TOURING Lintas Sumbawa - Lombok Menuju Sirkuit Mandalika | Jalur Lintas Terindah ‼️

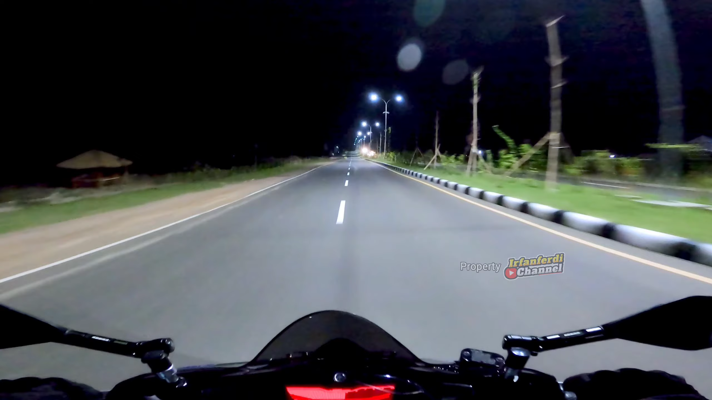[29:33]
Kita riding dari pagi sampai ketemu malam dong ini. Luar biasa. Sekarang kita di jalan bypass Bill Mandalika dan sedang menuju Bundaran Sunggung.
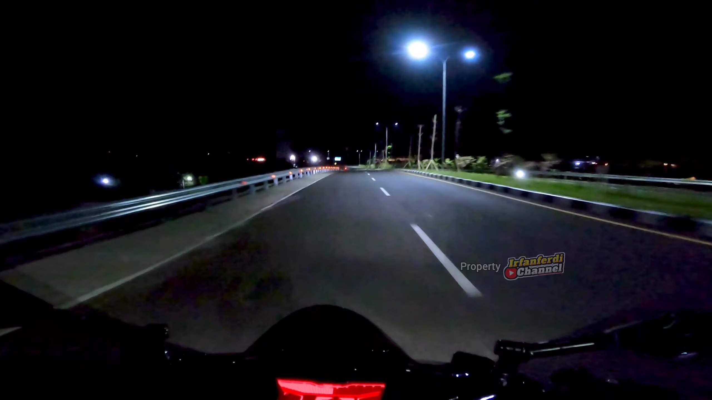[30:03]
Yang berarti sebentar lagi kita akan segera sampai di lokasi tempat tujuan. Kok suasana jalannya ini sepi sekali ya? Padahal masih jam 8 loh ini. Nah, di depan adalah Bundaran Sunggung. Dan di sini kita langsung belok kanan ya. Touring dari Sumbawa menuju Lombok memang jos banget. Perjalanannya sangat berkesan sekali ya, teman-teman.